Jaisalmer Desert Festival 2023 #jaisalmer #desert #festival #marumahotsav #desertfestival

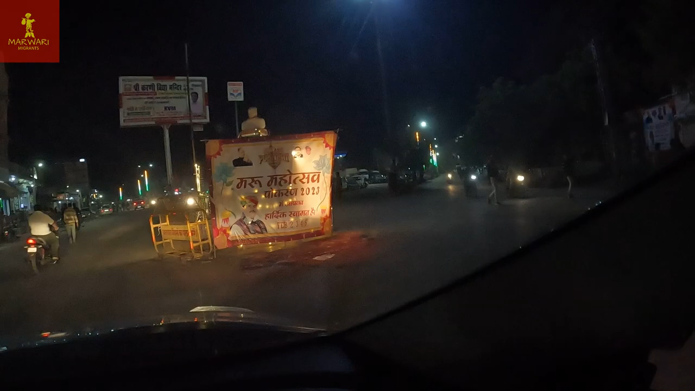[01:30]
फरवरी 2023 हम पहुँच चुके हैं पोखरण में।
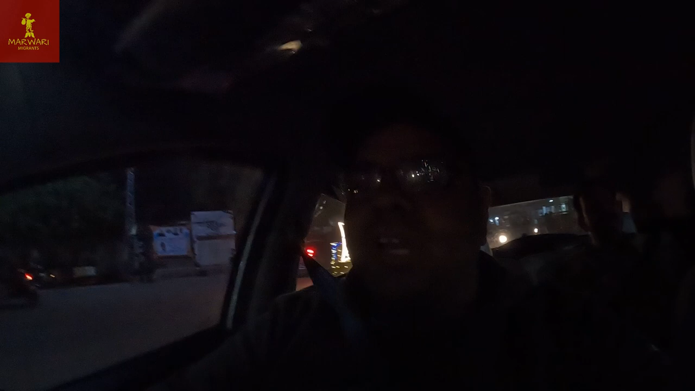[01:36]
हमने गाड़ी रोकी नहीं है, उनको पहुँचते बजाएंगे रात के 10।
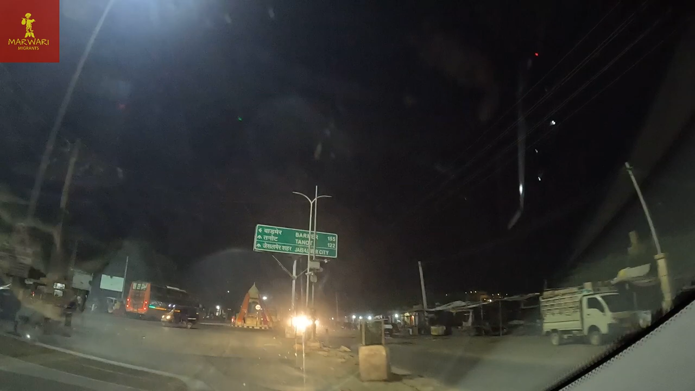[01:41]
जैसलमेर शहर आगे पन्नोट माता 122 किलोमीटर। वेलकम तो जैसलमेर पूरा सजा हुआ।